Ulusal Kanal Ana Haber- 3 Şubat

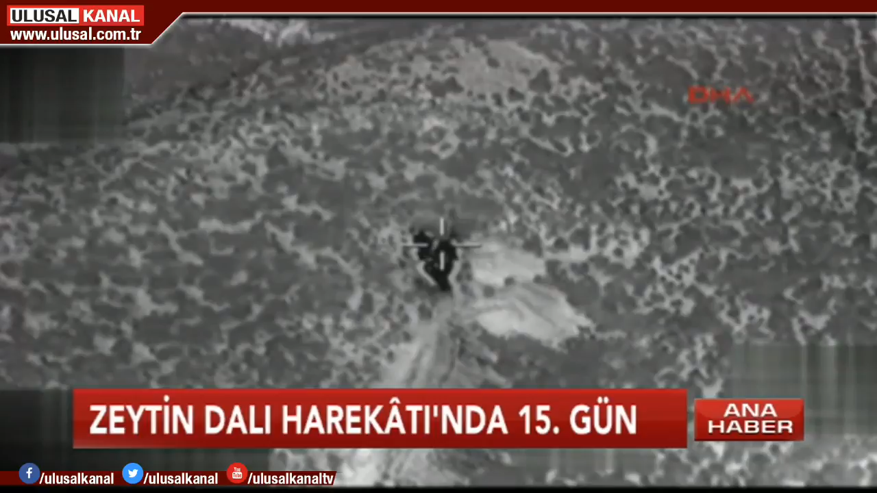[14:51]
Örgütü ait önemli 15 nokta Türk savaş uçakları tarafından imha edildi.